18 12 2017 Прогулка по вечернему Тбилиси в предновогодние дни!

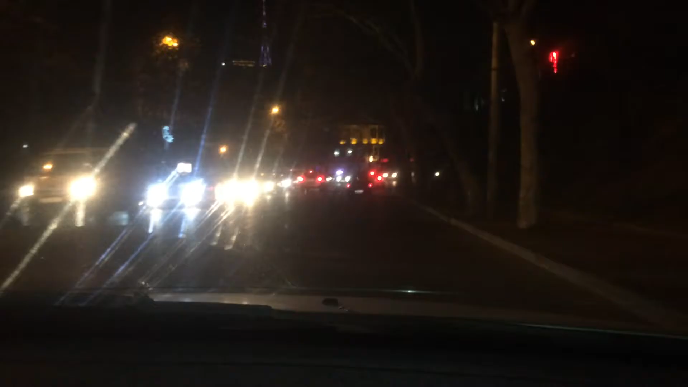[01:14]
Впереди видим фуникуляр. Оформление в этом году что-то пока что не очень.
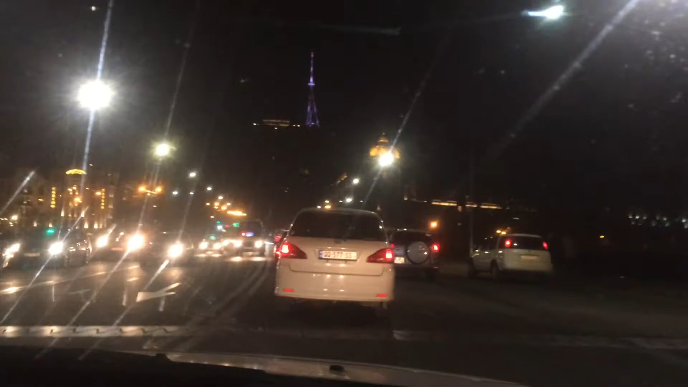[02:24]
Это мост Бара-Ташвили, имени Бара-Ташвили. И заезжаем на улицу Бара-Ташвили. Переезжаем через мост имени Бара-Ташвили. Заезжаем в бывшие колхозные. Вот так оформлено у нас тут.
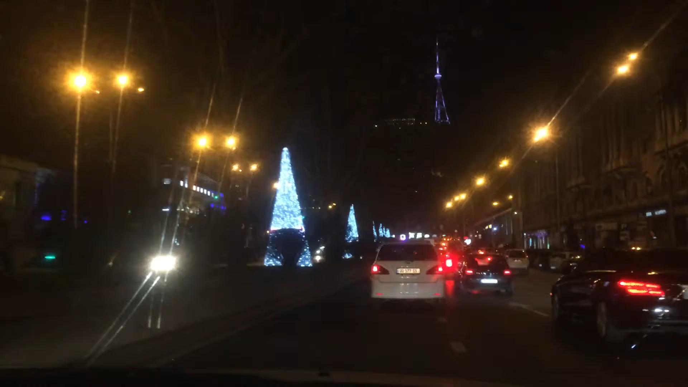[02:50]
В центре города, как обычно, всегда более оформлено для новогодних настроений.
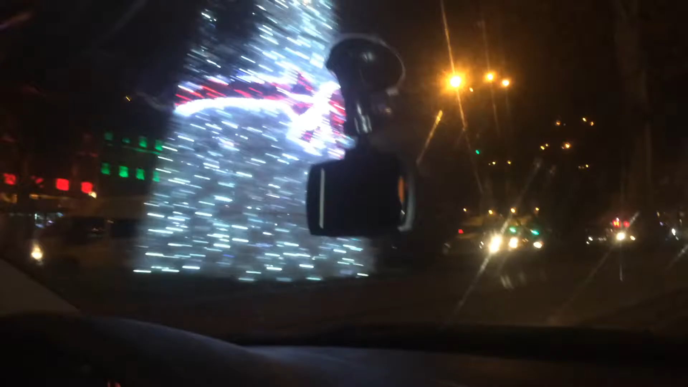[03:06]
Сейчас будем проезжать... Я не знаю, сейчас она так называется или нет.
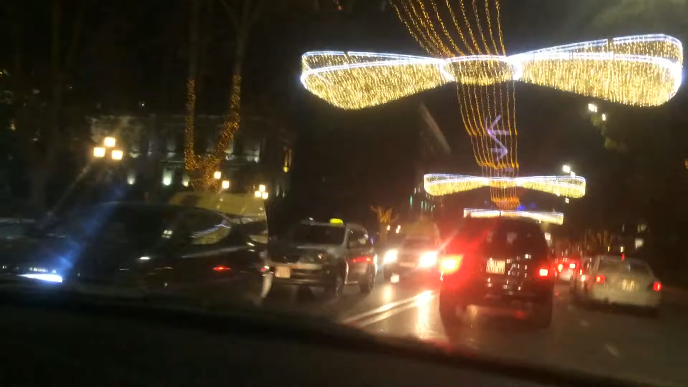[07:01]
Тут с правой стороны церковь имени Кашвете.
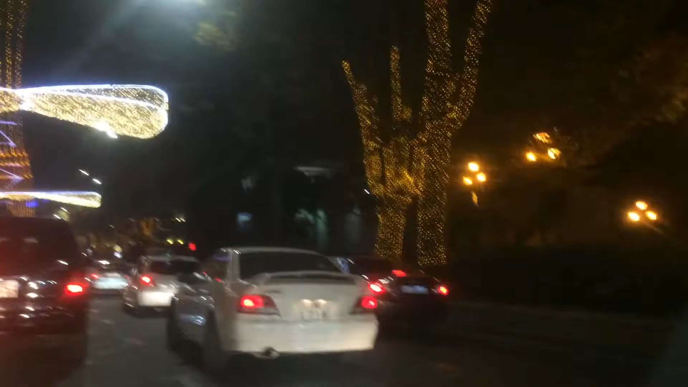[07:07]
Покажем вам и нашу филармонию. Потом идет опера наша. Это наша опера с правой стороны.
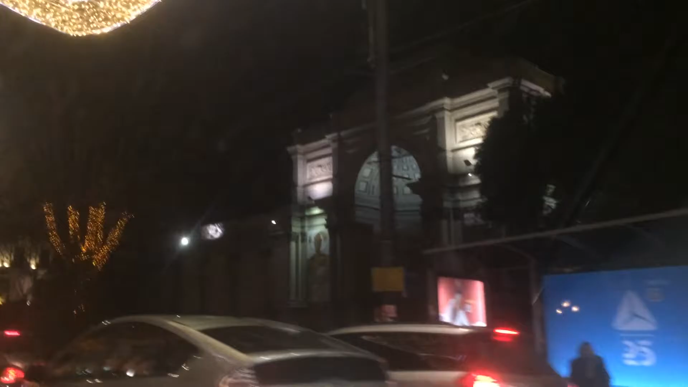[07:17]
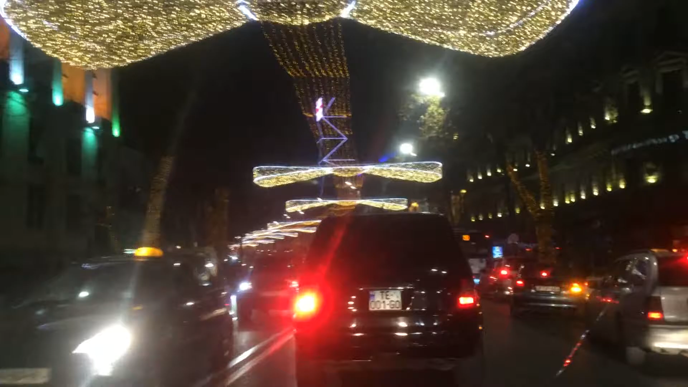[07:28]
Потом с правой стороны идет гостиница Филису Нарьет.
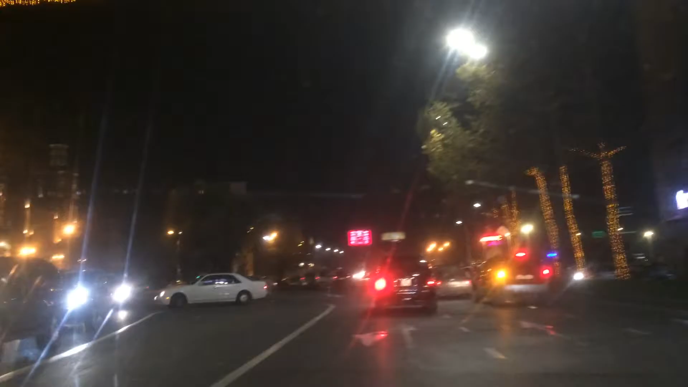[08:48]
Заезжаем на площадь революции Рос. Сейчас фортепис Мавитани, так сказать. Так.
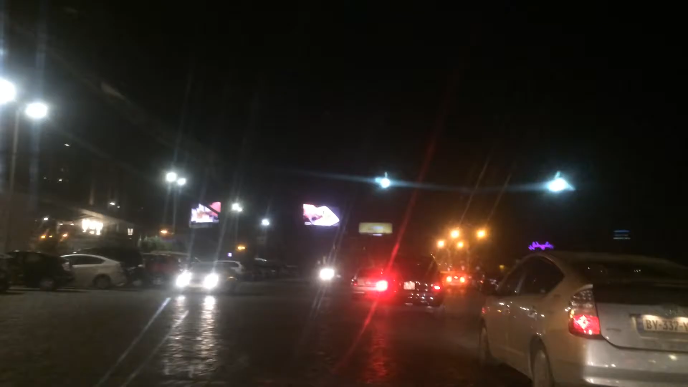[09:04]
Не знаю, сейчас перименовали или нет. Антимейшисты. Не хочу этим затрагивать. Врача называлась фортепис. По этой улице. По этой улице поедем в сторону Труставели.
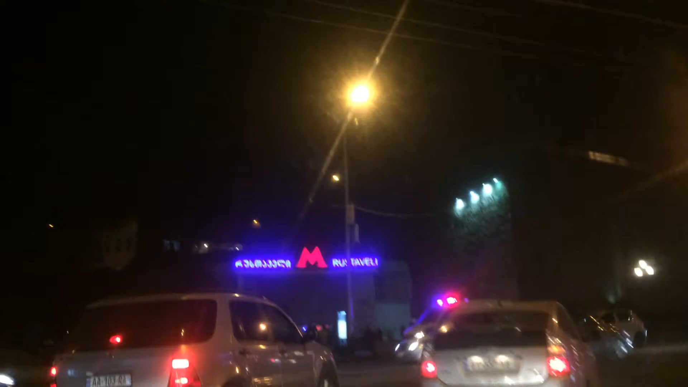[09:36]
По этой улице поедем в сторону Труставели.
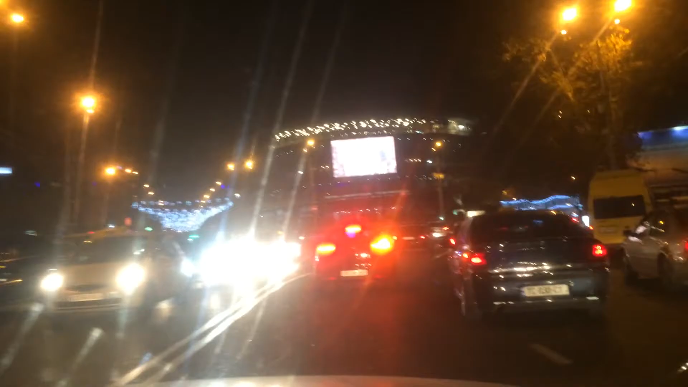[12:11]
Поехали. Поехали дальше. Это у нас филармония с левой стороны.
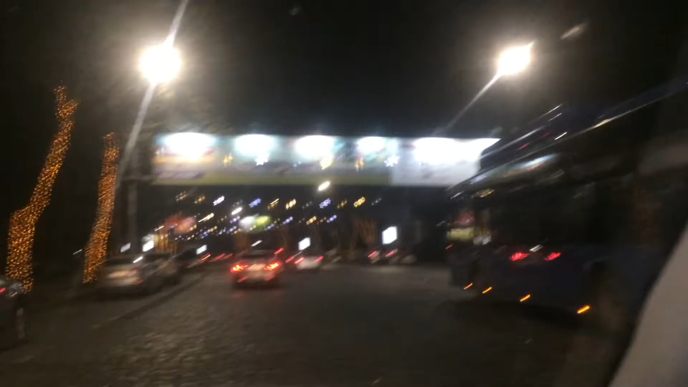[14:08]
Данный подъемчик. У нас с правой стороны зоопарк. То есть есть он сейчас, но его по технологии переносят в любое место.
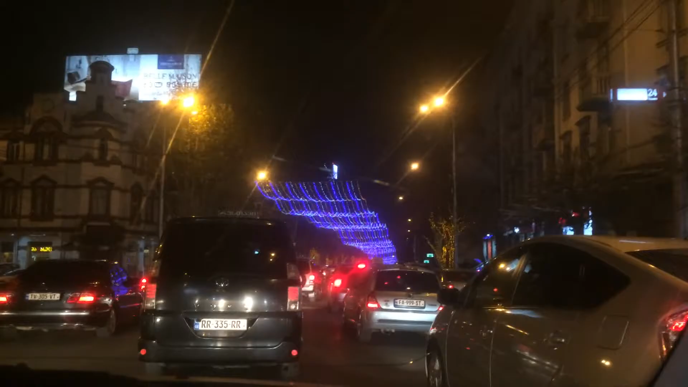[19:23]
Ну, в принципе, эту улицу уже видели, я на этом тут останавливаю запись и продолжу чуть дальше, когда уже останавливаю машину и продолжу запись уже у ёлочки, которая стоит у нас на проспекте на площади Соколченко.